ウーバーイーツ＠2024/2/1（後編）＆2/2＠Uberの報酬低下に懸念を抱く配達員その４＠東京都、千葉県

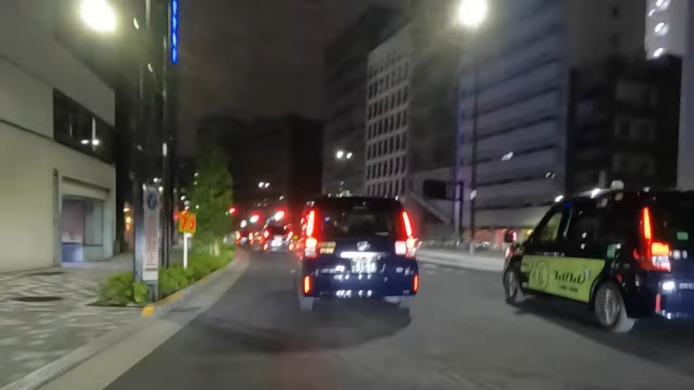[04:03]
ピックアップ完了しましたタクシーだらけの新宿を抜けてどこへ向かうかというと
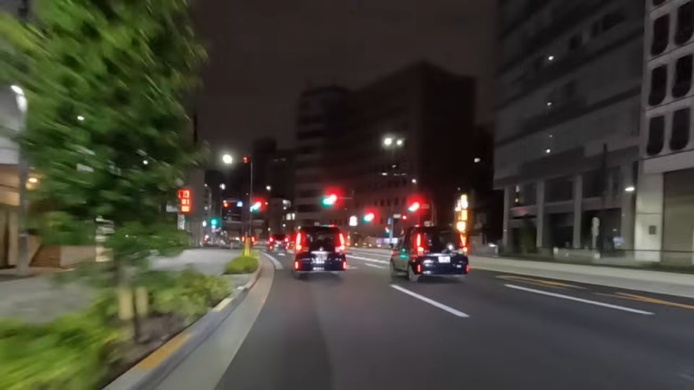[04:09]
大観山のようですね結構遠いこの時間から行くんかいっていう感じですがそして1500円超えの報酬の対象は行き先タワマンのようです0時46分メニューさんの配達完了しましたタワマン初めて行くタワマンで防災センターに通る必要はないまあ比較的上がりやすいタワマンだったんですけど